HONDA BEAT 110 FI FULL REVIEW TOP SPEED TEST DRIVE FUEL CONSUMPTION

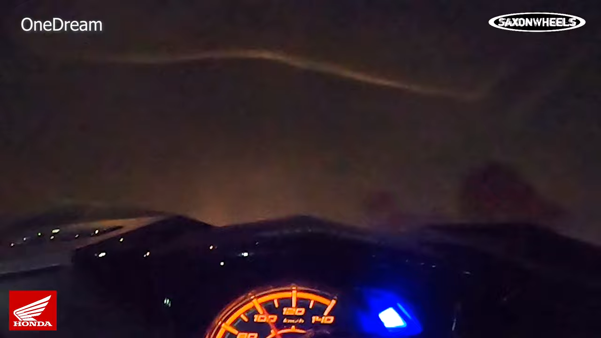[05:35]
sa ganitong kalit na engine, nakakatuwa na kaya pa rin yung tumakbo ng 100kph. Dito naman sa second try, meron na akong angkas nito.
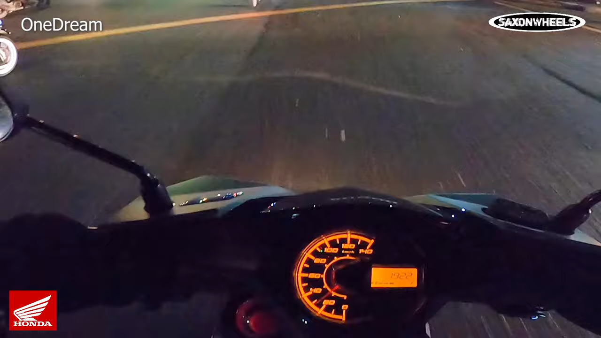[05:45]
So 70 kilos ako, tapos yung angkas ko, 55 kilos. Then eto yung speed niya.
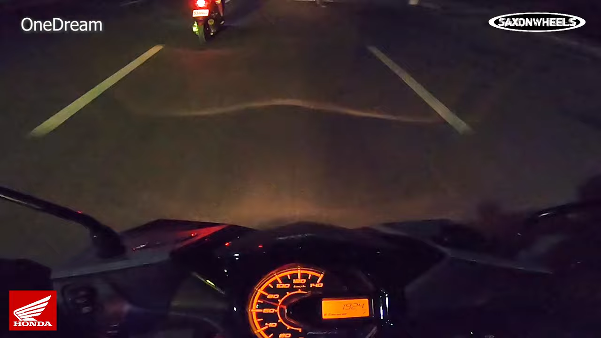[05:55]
Nakakatuwa lang na kahit sobrang bigat namin, eh nakatakbo pa rin siya ng 90+. So kung mas magaan kayo, mas mataas yung magiging takbo nyo.
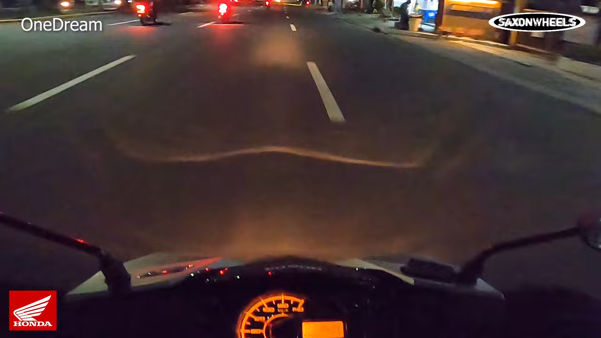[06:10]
Pero siyempre mga pare ko, hindi ko naman kayo nahi kahit na gawin nyo ito sa public road. Kung baga dito, binibigyan ko lang kayo ng idea kung kano kalakas yung engine nito. And take note mga pare ko eh, madaling araw ko po shinote itong video na to para make sure na konti lang talaga yung mga nagdadaan na mga motorista.